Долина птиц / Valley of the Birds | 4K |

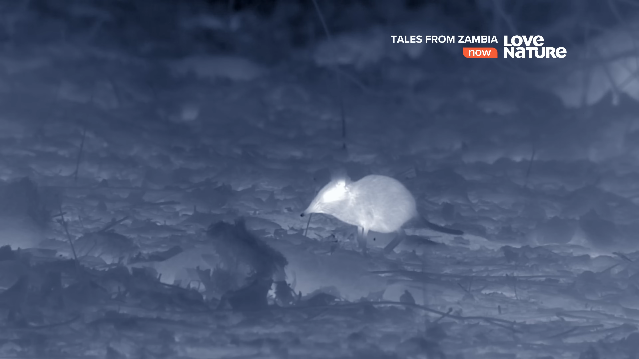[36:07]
Он что-то заметил. Хоботковая собачка ищет насекомых.
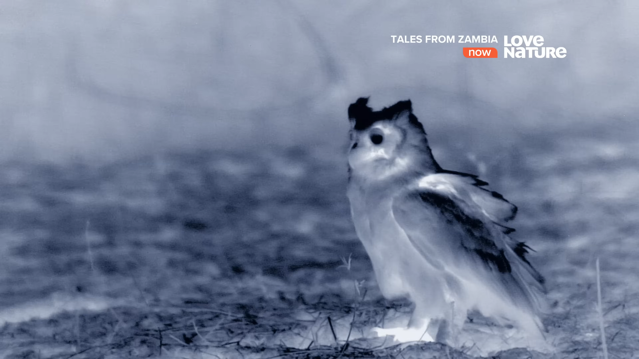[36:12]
глаза филина воспринимают скорее движение, а не форму.
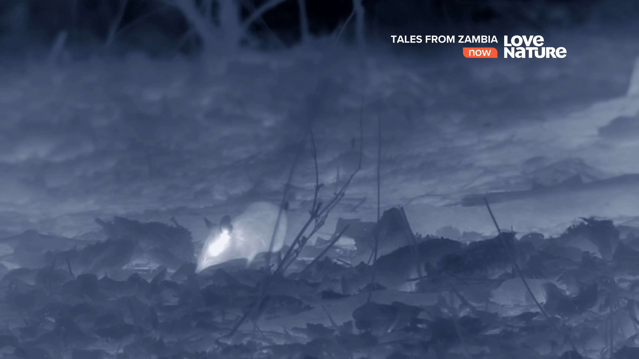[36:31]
Если бы зверек замер, то мог бы остаться незамеченным.